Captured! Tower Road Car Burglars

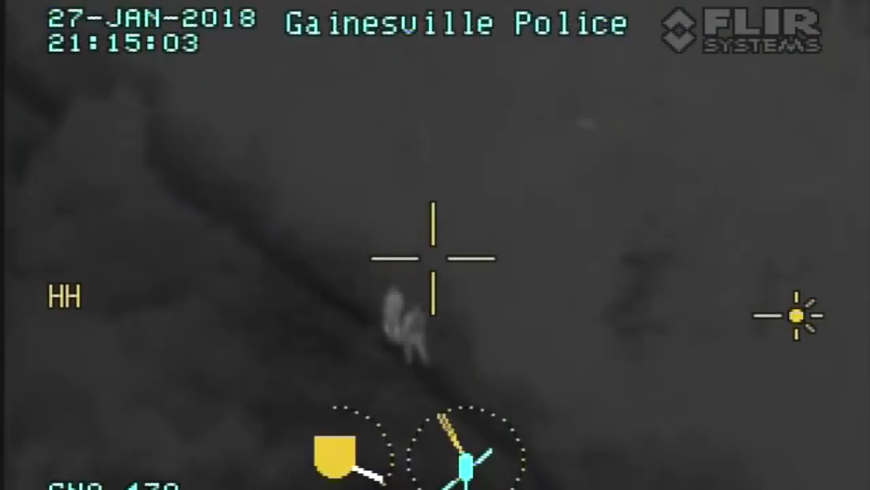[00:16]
LV5793 and I'm moving back to the car. See if we can cut them off. 10-4.
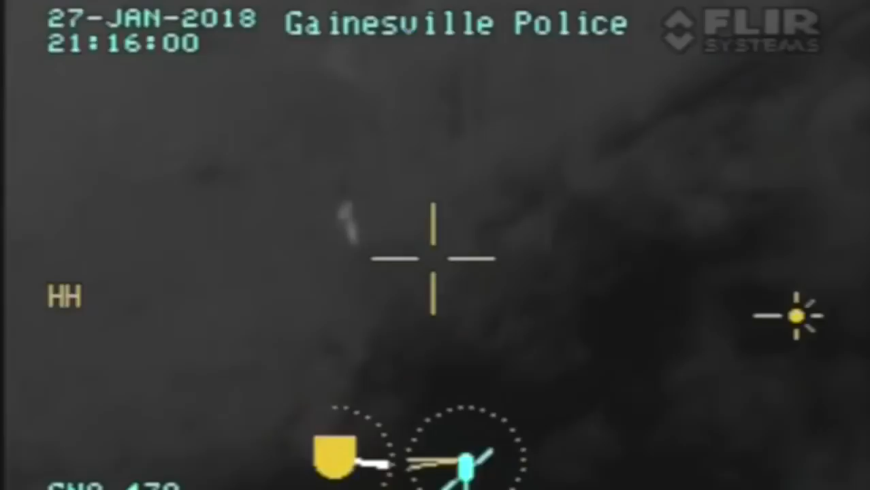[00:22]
Alright, they are crossing the fence. 10-4. 10-4.
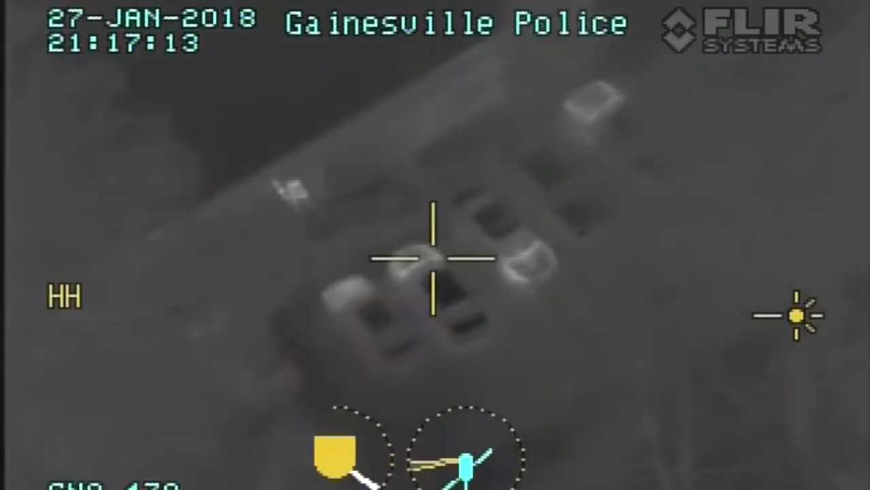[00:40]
Right there on the forks. Yep, yep, yep.
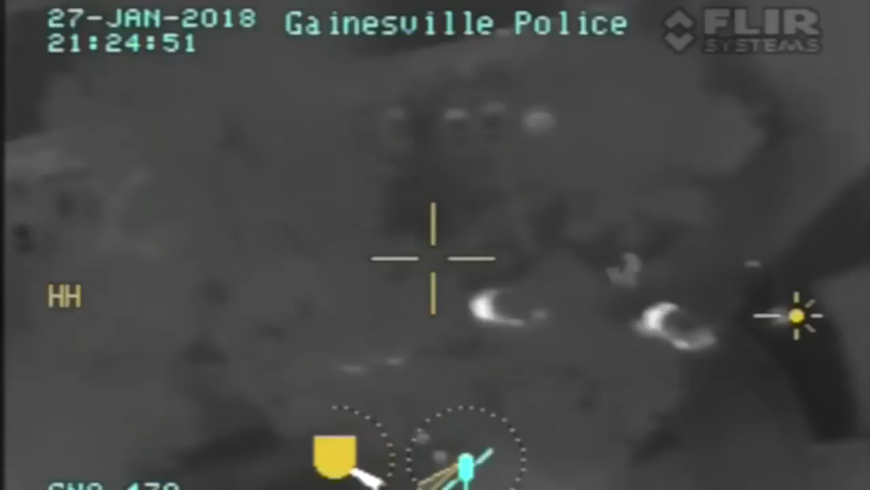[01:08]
Left 5 that'll be 10-4 on our subject ship on the stairway